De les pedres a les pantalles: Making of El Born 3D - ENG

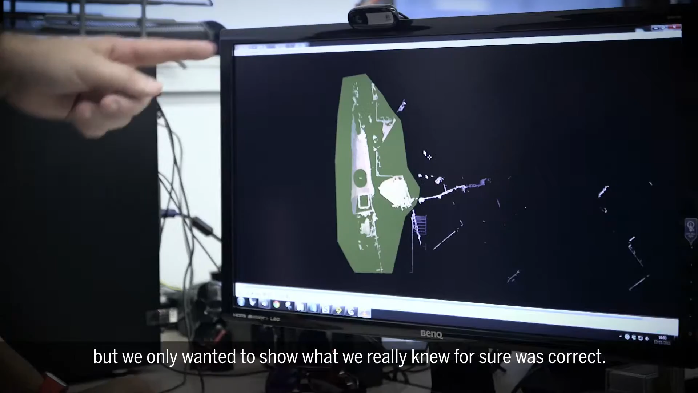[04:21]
però realment només volíem posar allò que sabem del cert que era així.
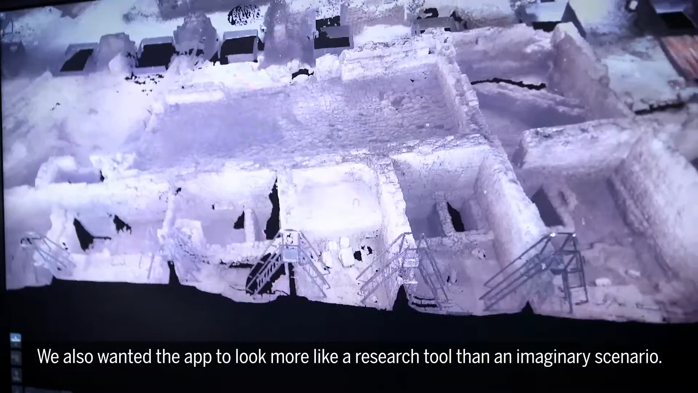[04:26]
També per donar-li aquesta aire de recerca, més que no un escenari imaginari.
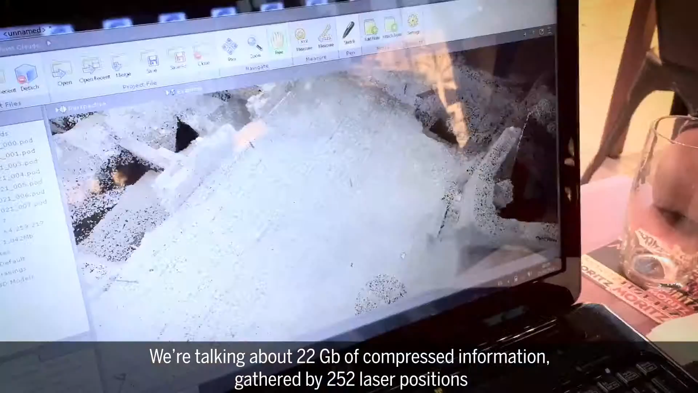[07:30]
Estem parlant de 22 gigas d'informació comprimida obtinguda a través de 252 estacionaments làser,
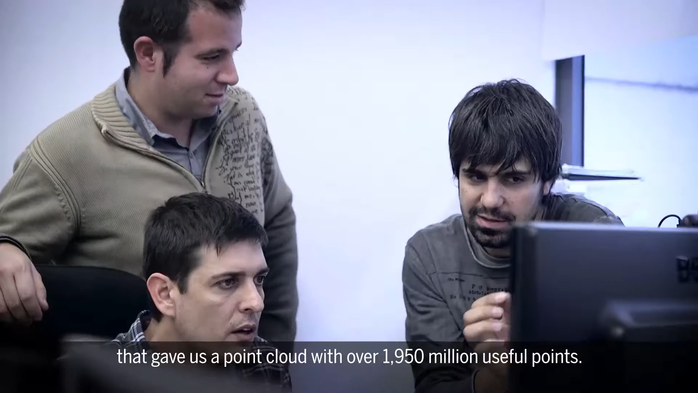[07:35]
que ens van proporcionar un núvol de punts de més de 1.950 milions de punts útils.
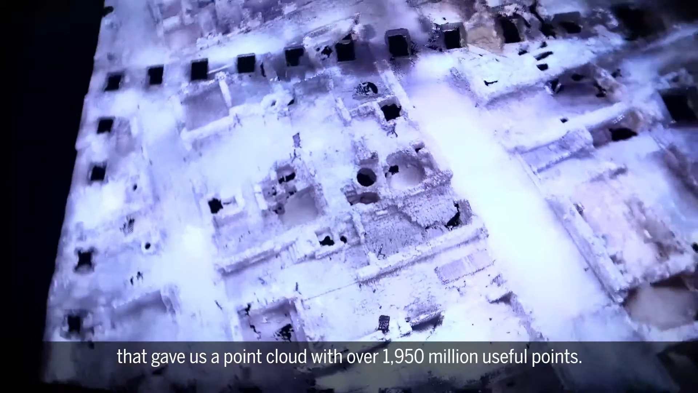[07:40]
A la vegada, n'obteníem la textura mitjançant fotografies 360 graus que vam haver de processar per igualar-ne el color.
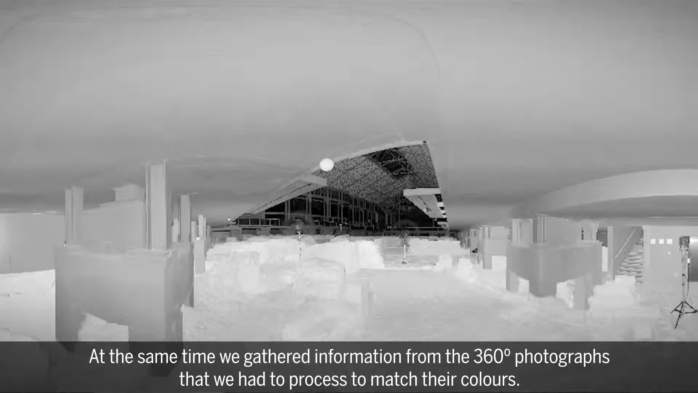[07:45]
Tota aquesta informació formava una malla 3D texturitzada d'un pes gegantí, que hem reduït un 0,03% per tal de fer-la accessible des de dispositius mòbils.
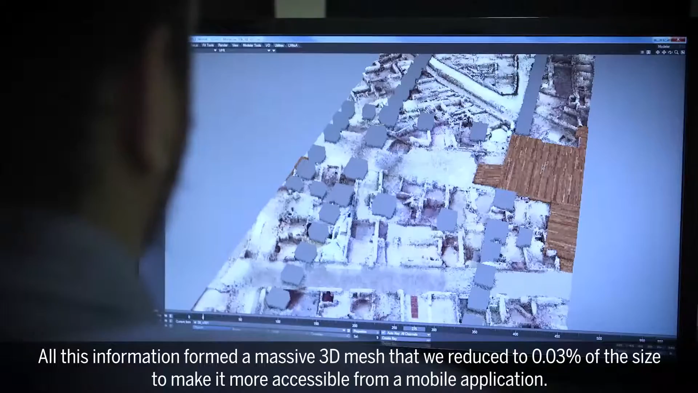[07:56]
Parlem de que el Born és una foto fixa d'un moment concret, no?